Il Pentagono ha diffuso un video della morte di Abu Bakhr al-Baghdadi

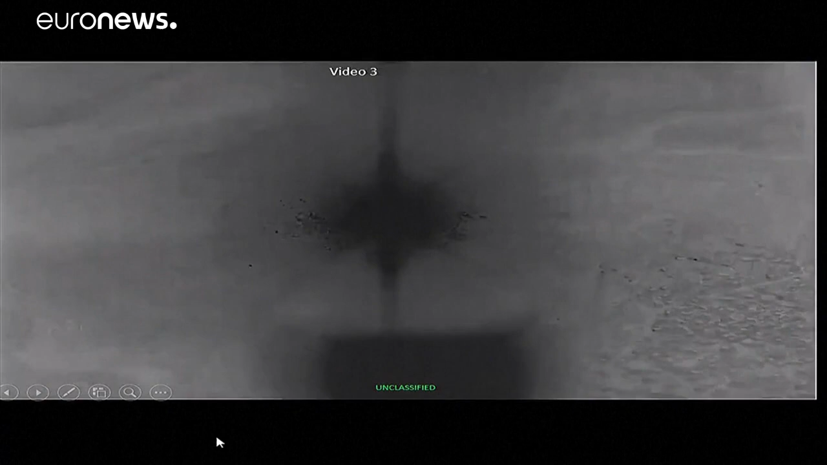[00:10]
Una prima porzione del video mostra soldati delle forze speciali avvicinarsi
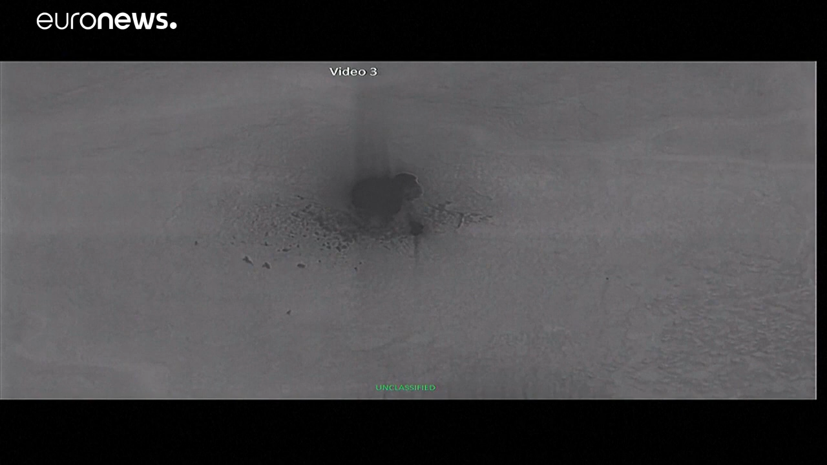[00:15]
al compound mentre nella sequenza successiva è ripreso il bombardamento aereo che ha distrutto l'edificio.